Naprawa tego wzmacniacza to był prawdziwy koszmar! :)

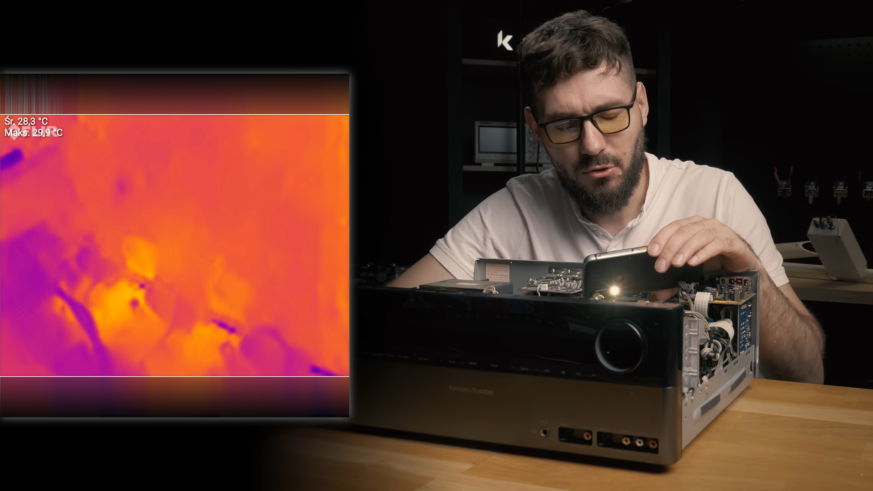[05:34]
Patrzcie na to. Te dwa na środku tranzystory to są te, które teraz wymieniłem. Tam dalej jeszcze jest ten pierwszy, który wcześniej wymieniłem. Włączam machinę. I teraz powinien się włączyć. Tak, pyk. No i się zaświeciło, ale patrzcie, tutaj te inne się nie świecą.
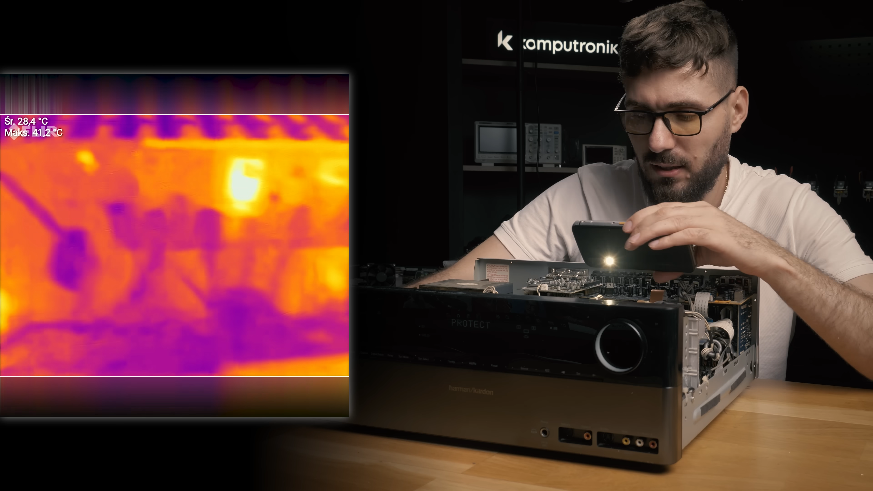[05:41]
Te inne się nie świecą. Tutaj u góry jest jakiś regulatorek, więc on tam żyje swoim życiem. Ale już ten pierwszy jakby zaczął też się lekko świecić. Albo niekoniecznie.
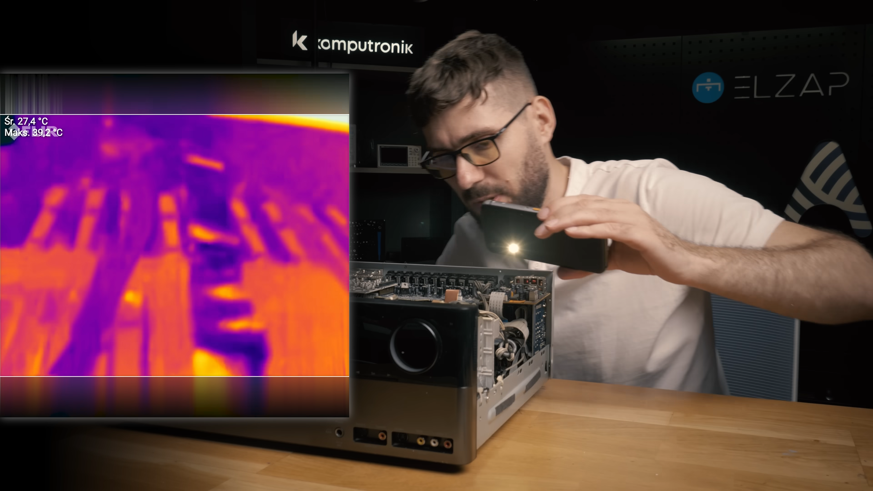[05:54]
No w każdym razie te dwa, które się świeciły, świecą się nadal. Więc problem jest gdzie indziej. Czy na wyjściu? Fajnie byłoby po prostu te wyjście odłączyć.
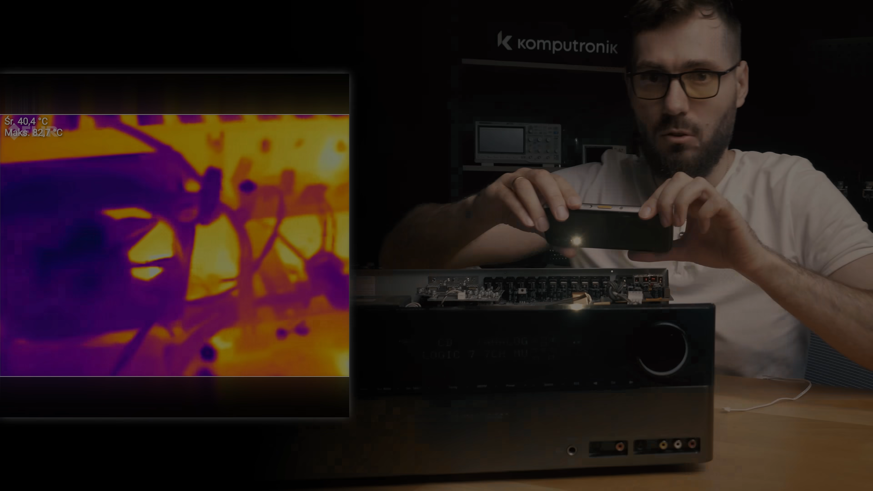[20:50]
Dobra, tutaj machinę złożyłem i trzeba zaraz ustawiać biasa, bo patrzcie, bo tutaj tranzystorek ma już 83 stopnie, bo wiecie, zostawiłem, żeby to się nagrzało. Żeby się ustabilizowało.
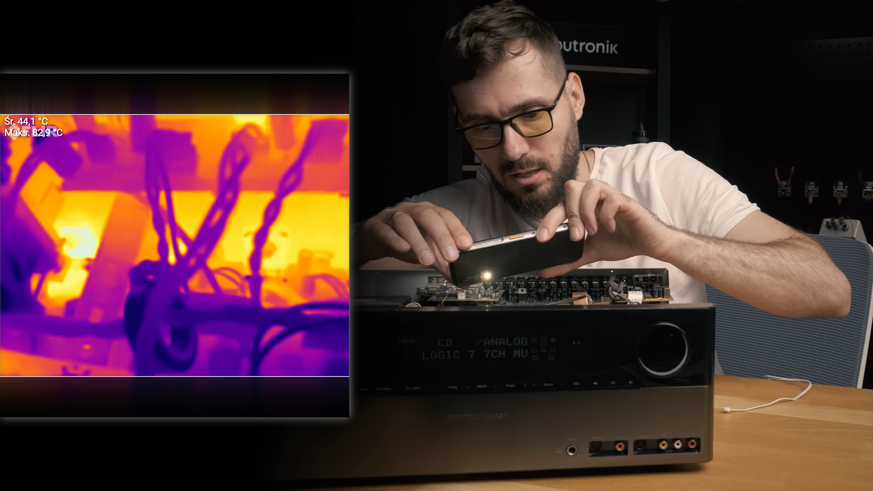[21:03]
Okej, te inne są w porządku, ale ten tutaj jeden na 83 stopnie. No to ten jeden sam później wyśrodkowałem, to chyba ten tą regulację. I ten jeden regulatorek 5 V też się tak grzeje do 75 stopni prawie. I tu jeszcze mamy w zasilaniu 86 stopni.
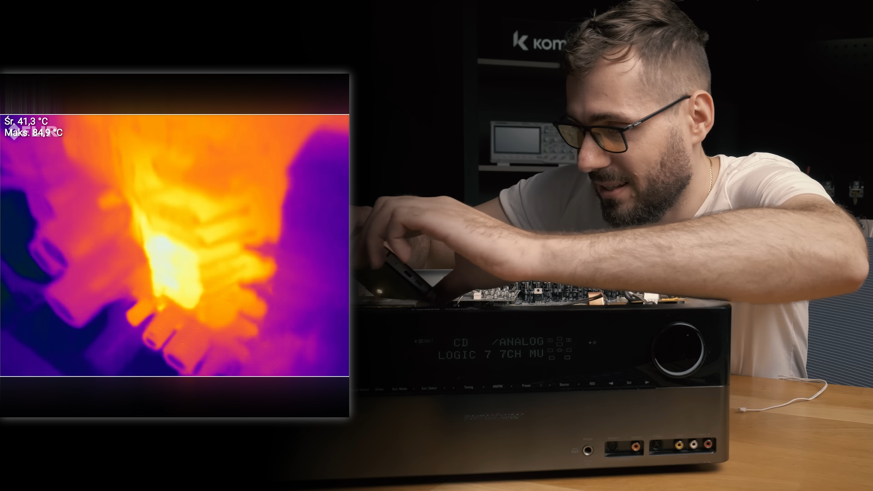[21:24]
Ja pierdzielę, co tak się grzeje. Aha, rezystory. Okej, okay, no rezystory, no bo tutaj... A nie, tutaj powinno być. Tutaj. Powiem wam, że kurde...
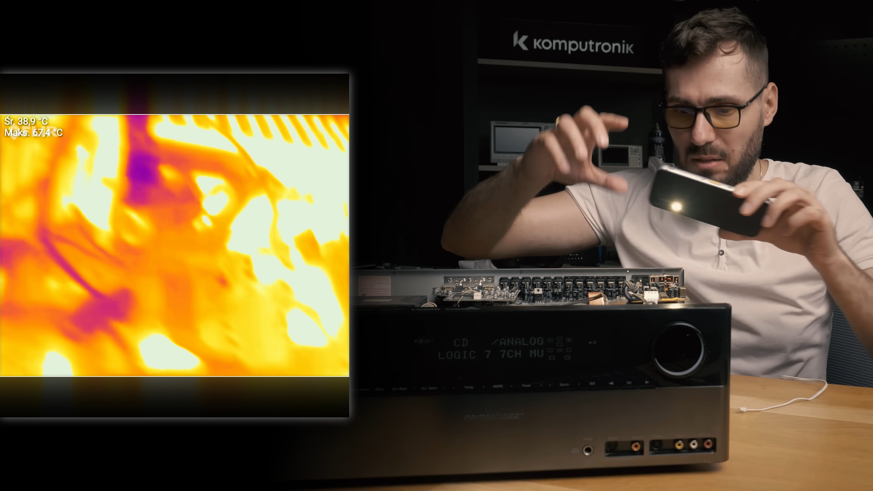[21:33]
Dużo. Tutaj regulatorek się grzeje dość... 83 stopni się tam regulatorek jeden grzeje. Kurde, powiem wam, że to starsza elektronika, no trochę się grzeje. Ja pierdzielę. Dobra, ustawmy biasik, bo tu kurde tak nie może być, żeby to się grzało. Chociaż końcówki siedzieć, żeby się mniej grzały, tak?